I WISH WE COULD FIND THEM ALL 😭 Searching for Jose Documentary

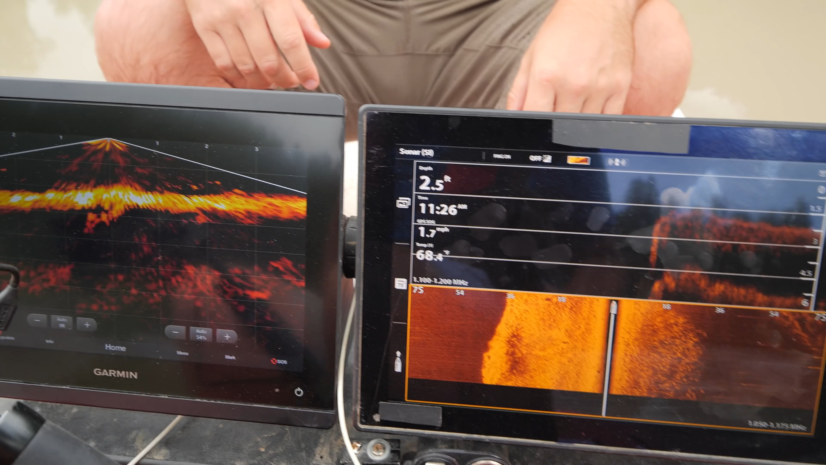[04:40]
On screen: depth 2.5 ft, speed 1.7 mph
So, life scope here, three feet.
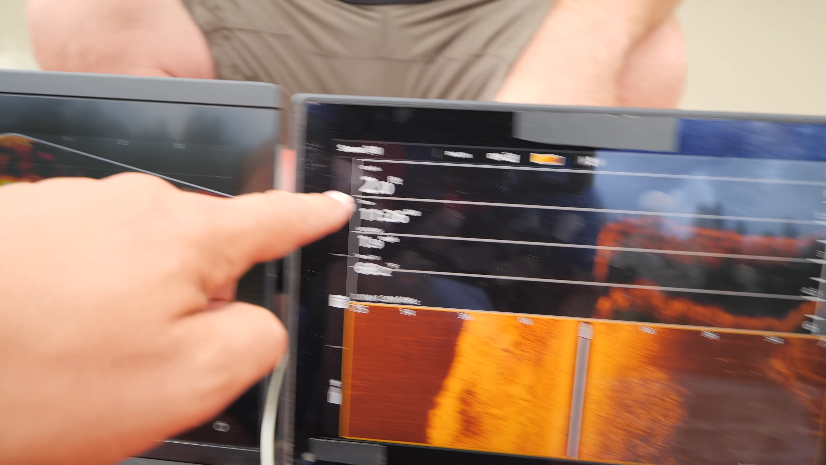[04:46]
Down imaging, side imaging, 2.1.
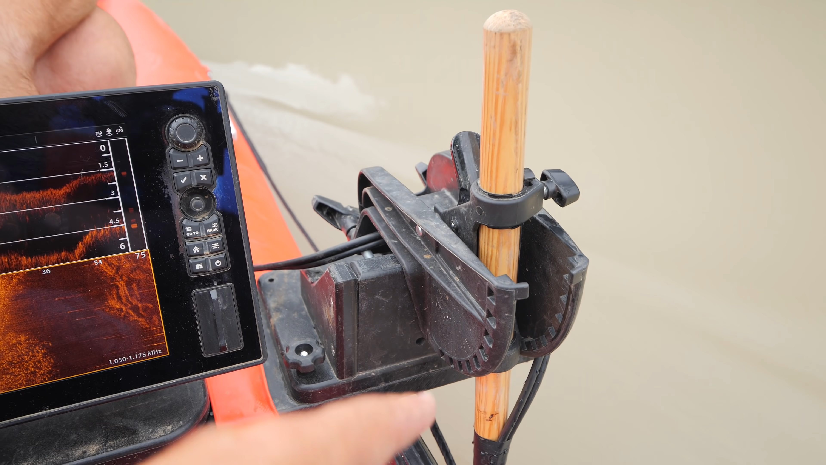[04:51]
And the difference, variance in that is just how far down that one is, as opposed to that transducer.
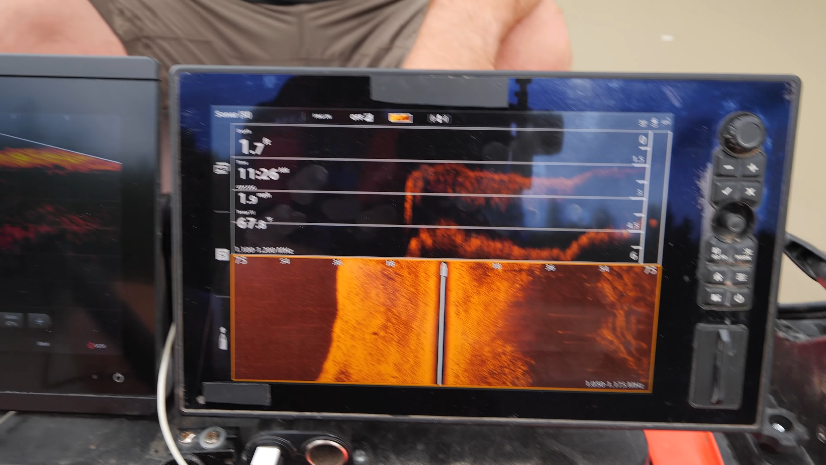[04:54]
We're casting 75 feet left, 75 feet right.
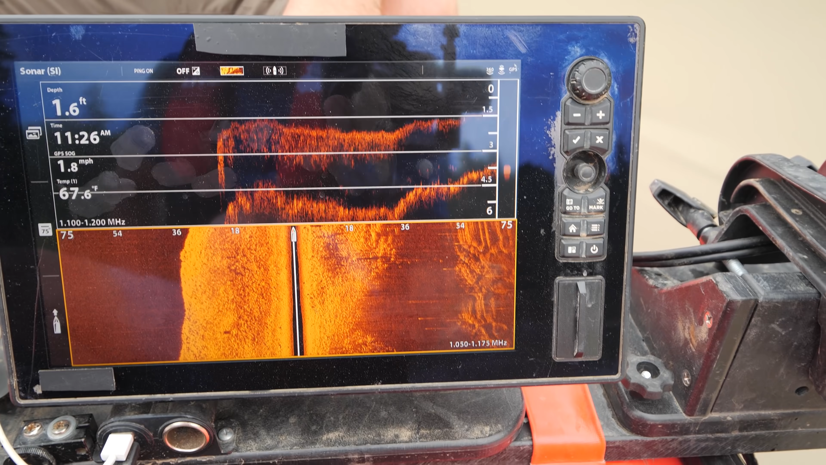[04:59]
On screen: depth 1.6 ft, water 67.6°F, speed 1.8 mph
And you know, really for today's search, I'm probably gonna change this up and let's just go 50 on this.
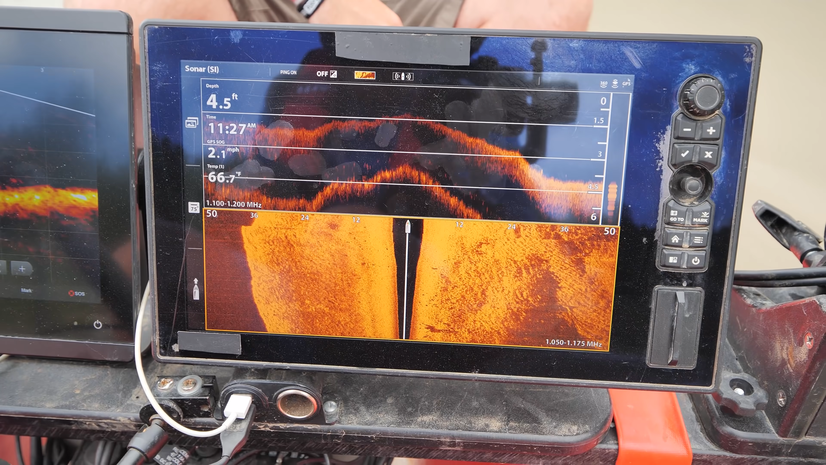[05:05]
On screen: depth 4.5 ft, water 66.7°F, speed 2.1 mph
Now we're coming up to a little deeper hole. Now this spot right here, Doug. Yeah.
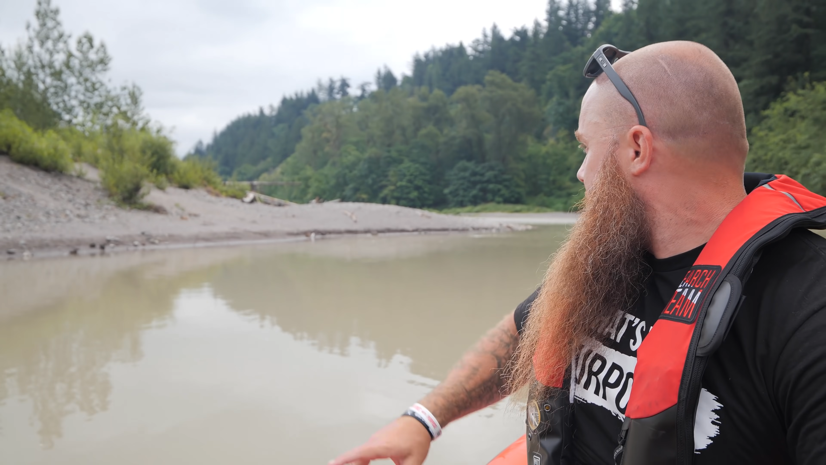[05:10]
So that log right there is where we were at. Right there? Yep. And that's where the FaceTime conversation this morning took us to.
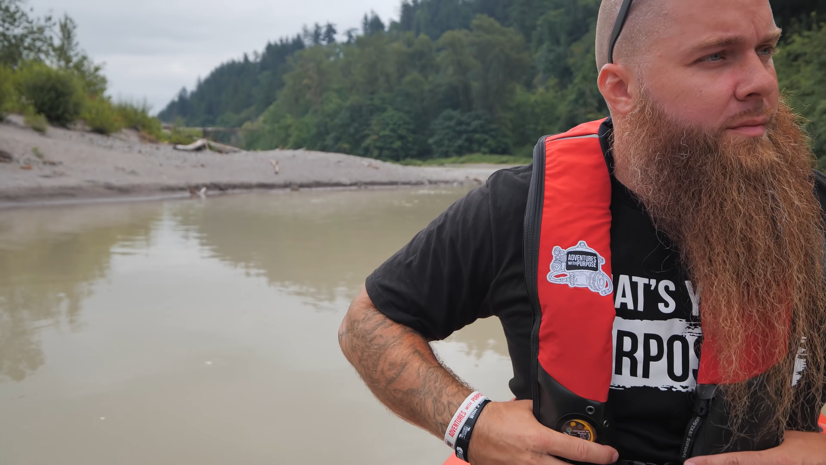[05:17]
And that's where the family and the girlfriend was hanging out with them. Yeah, we'll check that Eddie back there.
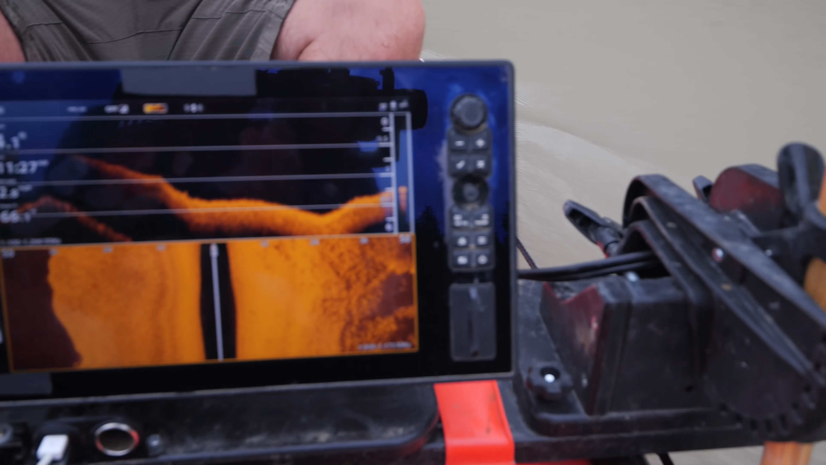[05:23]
You see, it's only four feet deep right here. It's not deep at all.
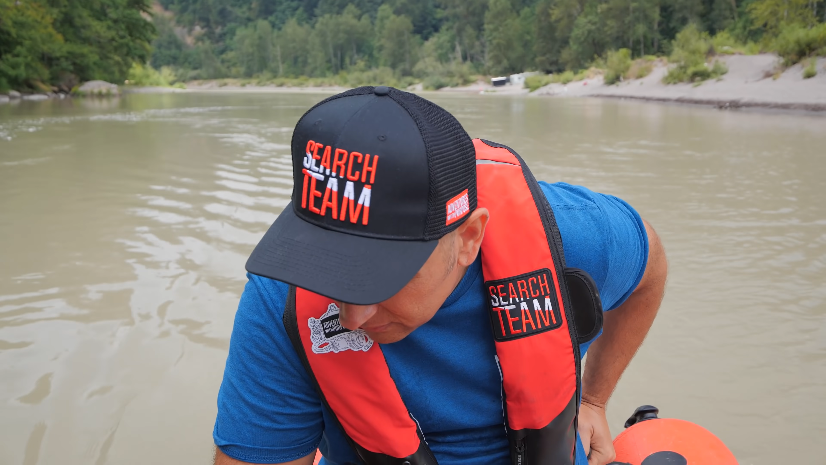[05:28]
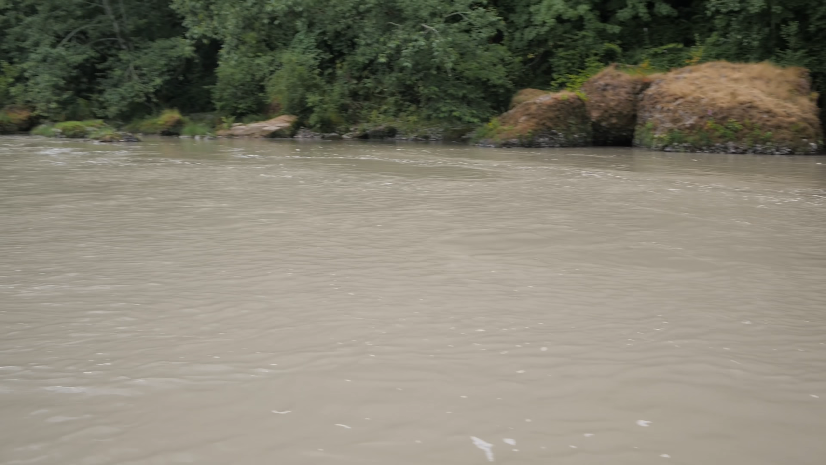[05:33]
You should start drastically coming up too. As you guys can see, all of those ripples right there, it's very shallow. Let's see how low it is.
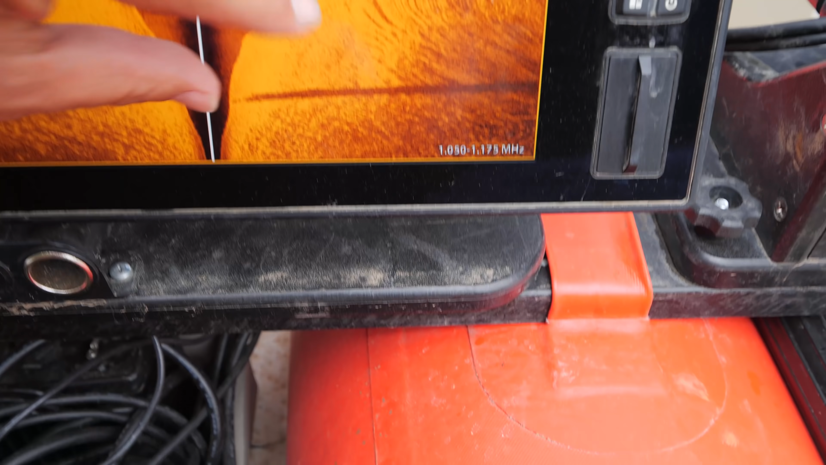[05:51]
Speed right there. So let's go search that one.
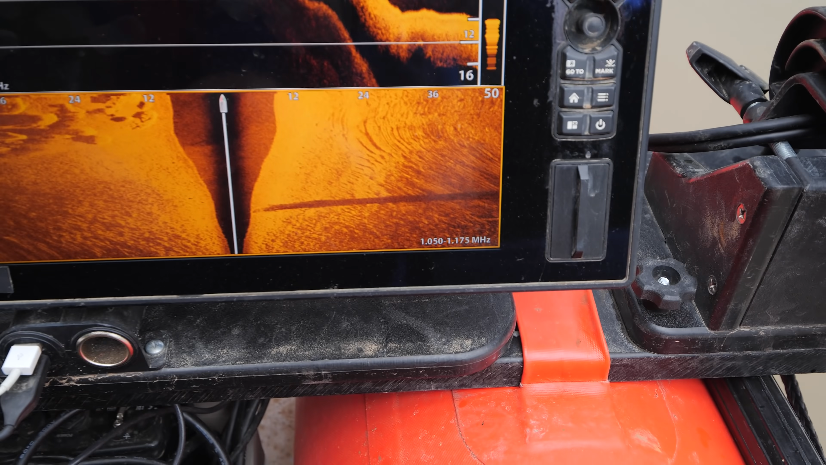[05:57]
And we're gonna do upstream because we're kind of coming downstream cross current.
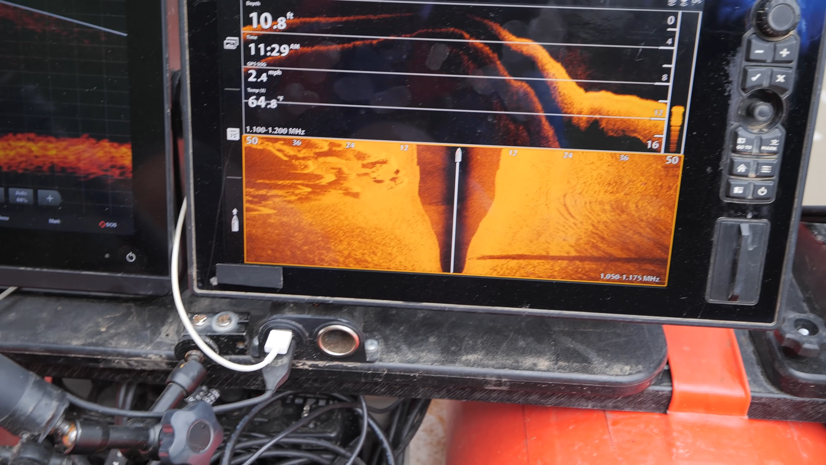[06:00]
On screen: depth 10.8 ft, speed 2.4 mph
Wanna make sure we get a good read on it. And it popped up on my life scope too, you know, nice and big. And how deep was that right there?
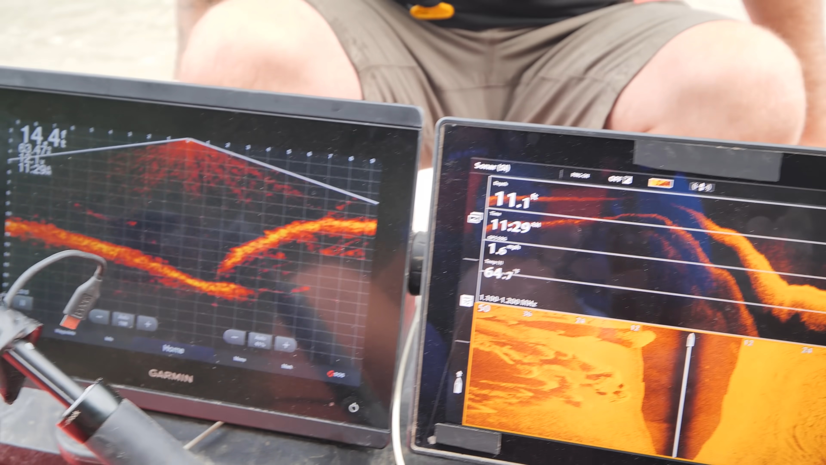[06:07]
It's about five, six feet? Yeah. So we're gonna get a good down image of it and a good life scope of it.
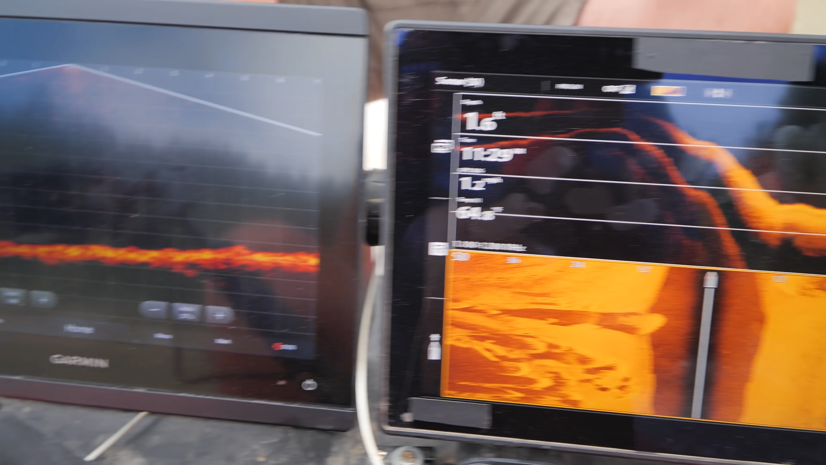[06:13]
Do you have incoming up river? I have control over my speed. I want my speed to be, you know, 1.9 to 2.5 miles per hour.